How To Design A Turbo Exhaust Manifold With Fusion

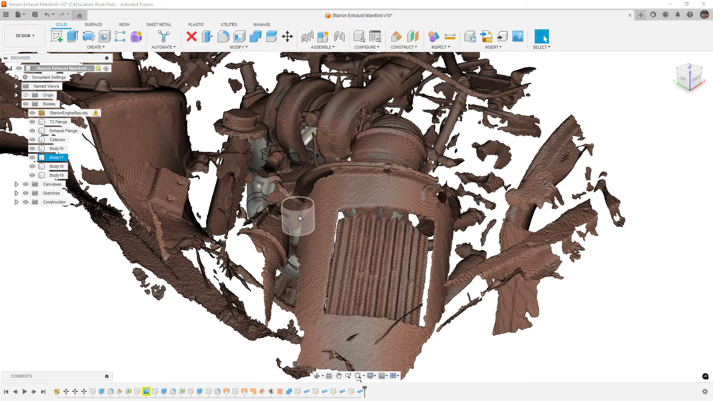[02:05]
Now this was done with the RevoPoint Morocco. This was just literally a two minute scan, but this gave me an idea on where the stock turbo was, which is a fairly small turbo.
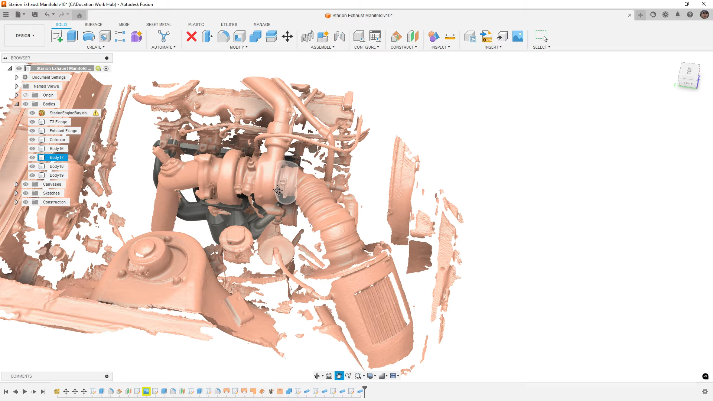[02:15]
It's a 12A using a Mitsubishi hot end. And I did a flange for a T4, so pretty standard.
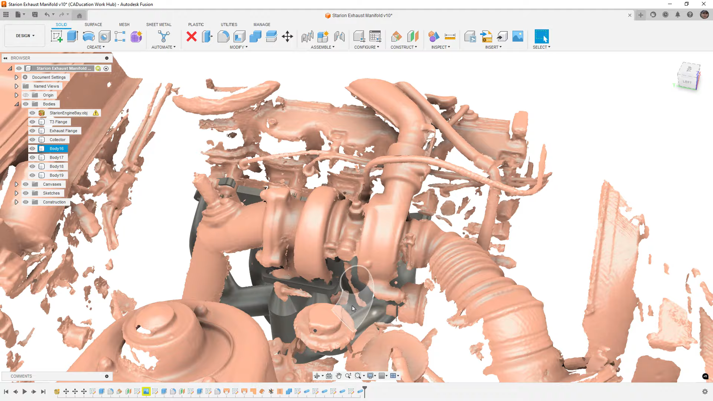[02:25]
But having a scan like this gives us an idea of things like where the power steering is, where the,
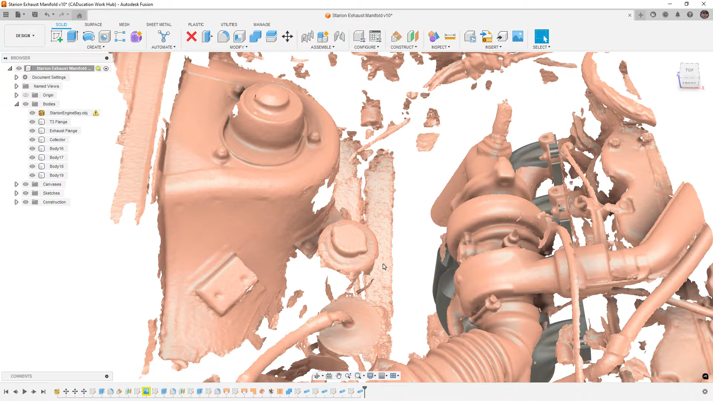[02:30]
it's unibody, but essentially where the frame rail is, and just kind of the general space that we have to work with.
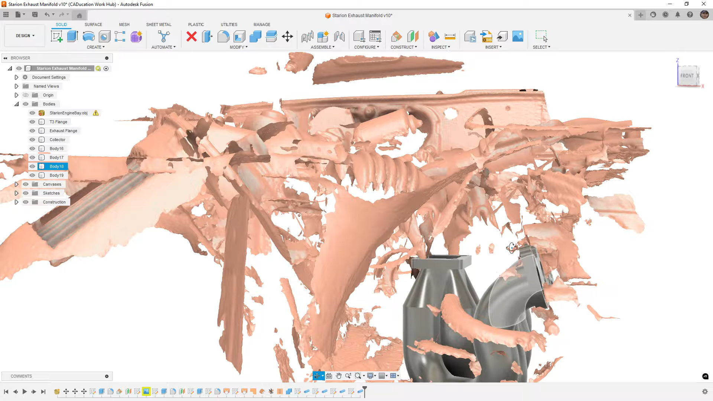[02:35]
The main restrictions on this block,
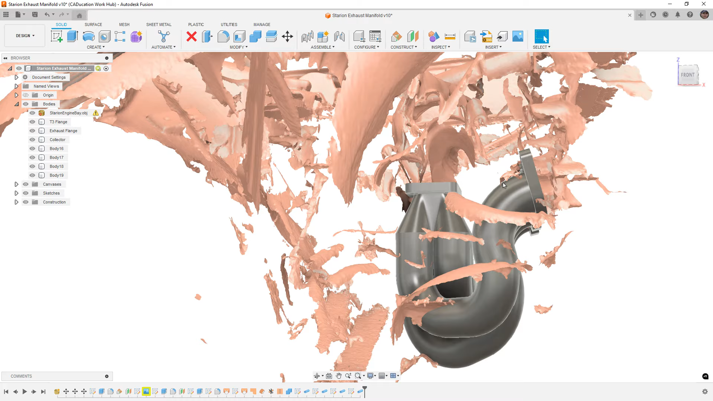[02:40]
because there's actually tons of room around it, the main restrictions really come in the fact that there is an oil filter right in front of the exhaust manifold.
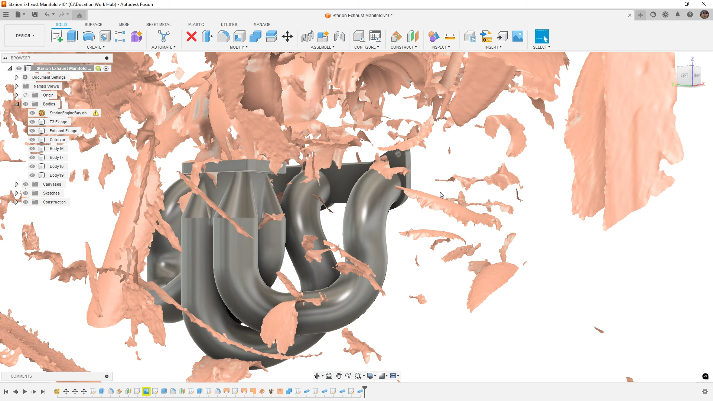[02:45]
And generally that would be relocated. Not a big deal for keeping a somewhat stock turbo location.
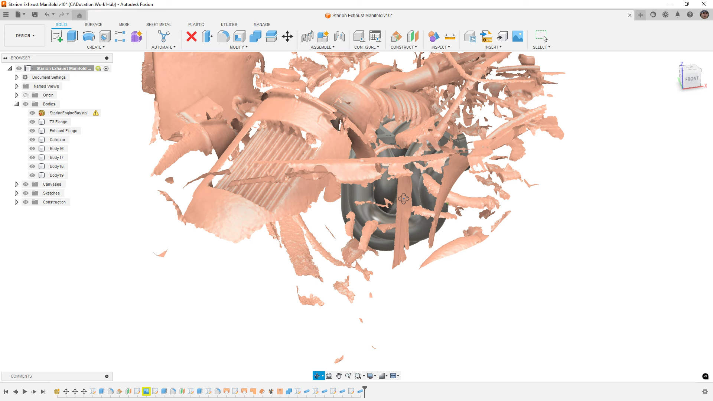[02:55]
But again, I just toss the mesh into the file so it's there. You can kind of get an idea or an understanding on just basic or general space requirements.